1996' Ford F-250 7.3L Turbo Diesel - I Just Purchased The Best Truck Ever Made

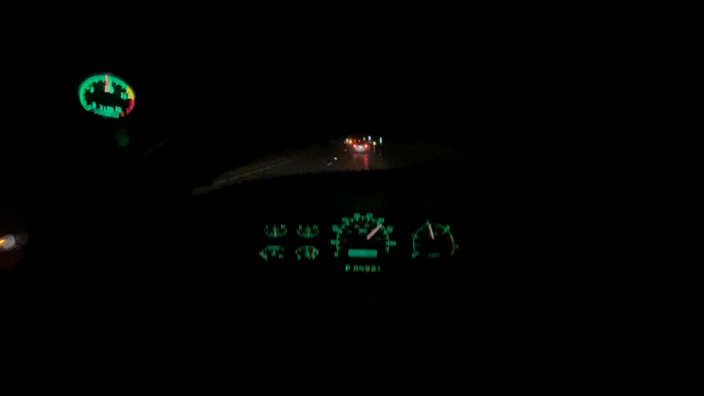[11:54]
All right, she's humming now running, I don't know, 65, 2000 RPM. That's probably the sweet spot.
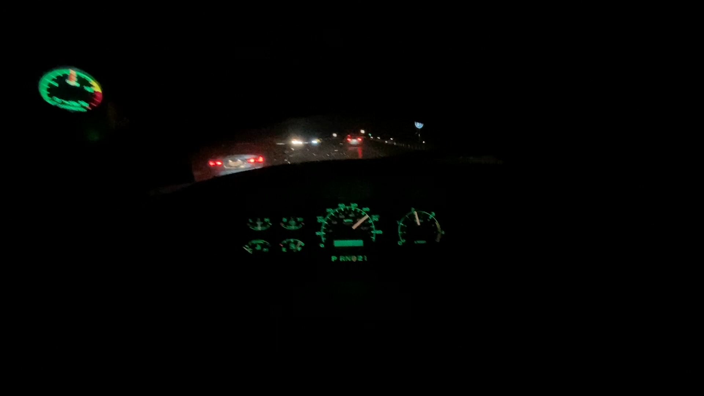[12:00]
Uh, we are kind of in the mountain part of 81, just getting out of Roanoke.
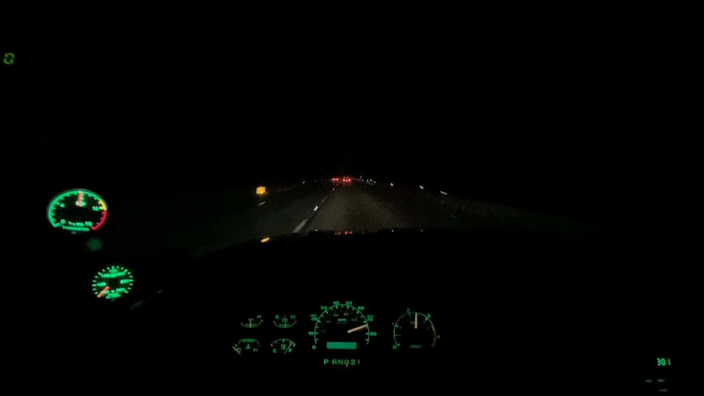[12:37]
Couldn't pick a worse day for this. It's still raining, cold, just trying to warm up a little bit.
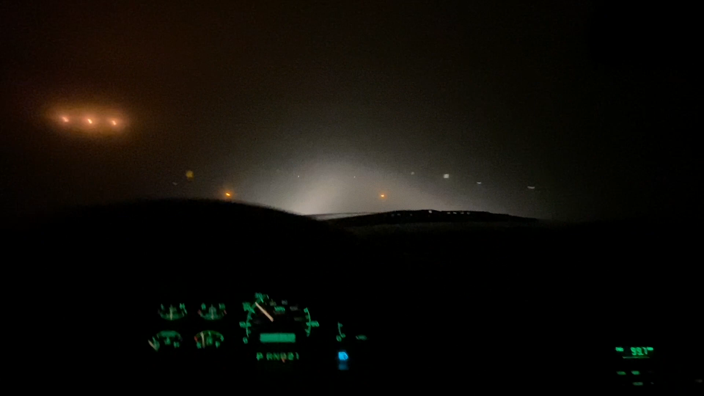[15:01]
Uh, you know, high beams aren't the greatest in foggy conditions, but it seems to work now. I'm going, like, 25. I've never had to slow down. This is a major road.
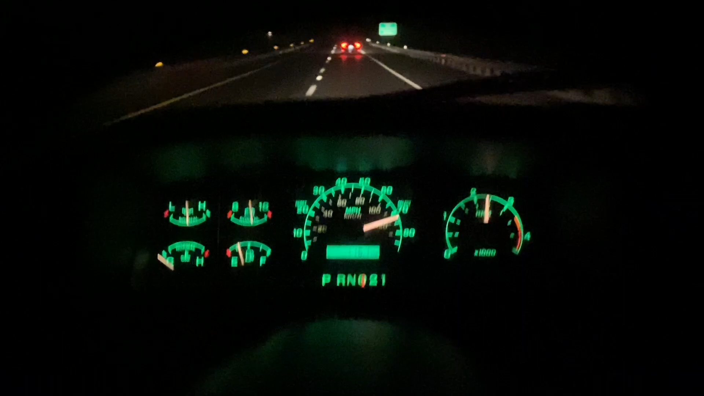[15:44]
All right, trip update, uh, about 70 miles from home. It's kind of bouncing around here.
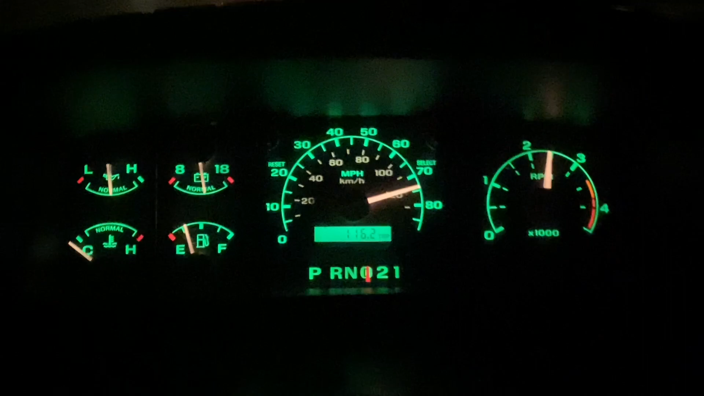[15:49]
It's hard to grab a picture of a speedometer there, though. I've done 116 miles.
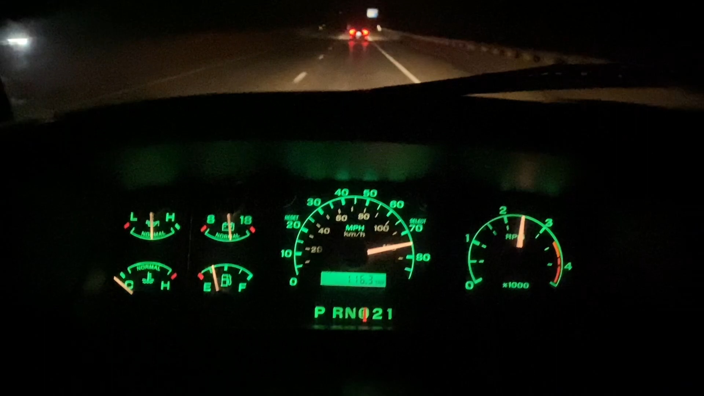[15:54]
I'm just getting to the point of needing to do the tank switchover.
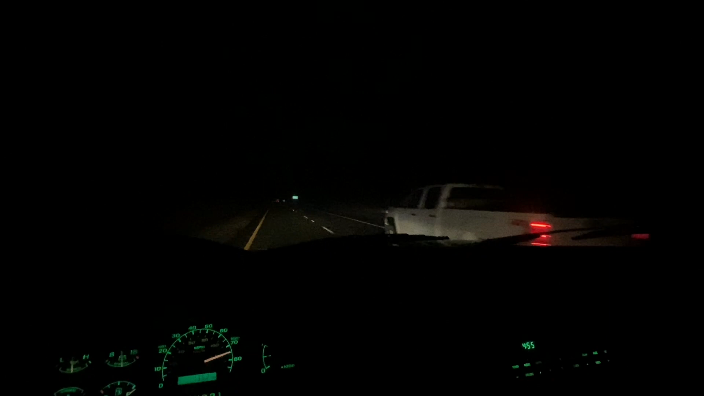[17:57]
Clean looking truck. All right, almost there. Hitting that home stretch. Uh, put another 47 miles on this tank. Didn't really move the gauge all that much. I know that tank's smaller. I don't want to figure everything else out when I'm done, but, I mean, this thing is rock solid. I'm, I'm so excited. Let's get some, uh, let's get some slowdown, uh, decale noises here.